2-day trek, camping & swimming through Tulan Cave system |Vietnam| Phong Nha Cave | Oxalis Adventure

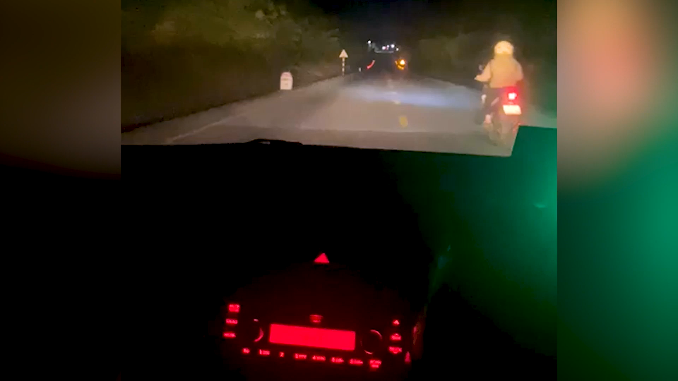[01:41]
The journey from Donghoi to Fongna was a thrilling experience as we traveled through the countryside. Away from the touristy areas, it was a pitch dark night but that added to the excitement of exploring the raw and non-commercial side of the country.
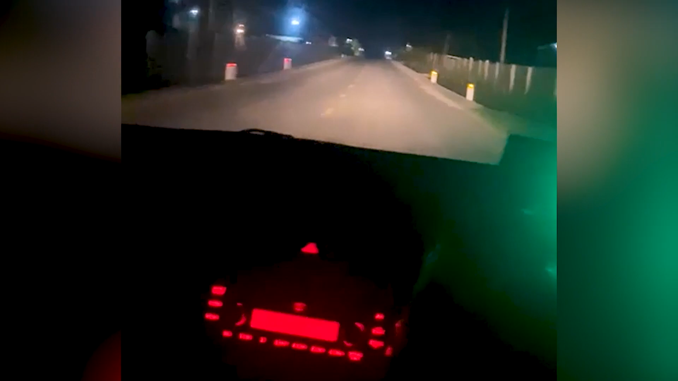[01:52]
The 50 kilometer cab journey took us around 1 hour 30 minutes to reach Fongna.